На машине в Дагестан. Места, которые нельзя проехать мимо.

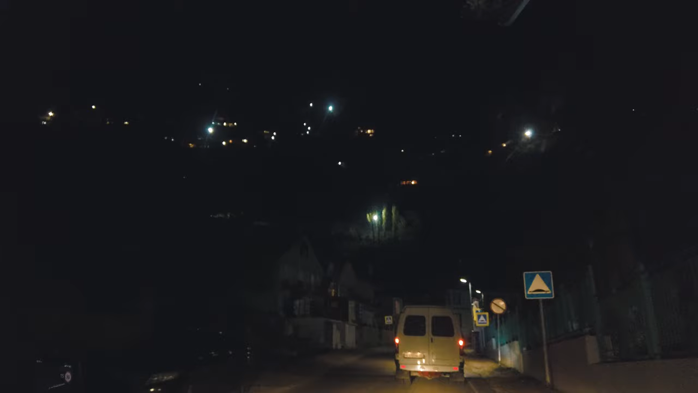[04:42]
В темноте были видны огоньки домов, и казалось, что город построен вертикально внутри скалы.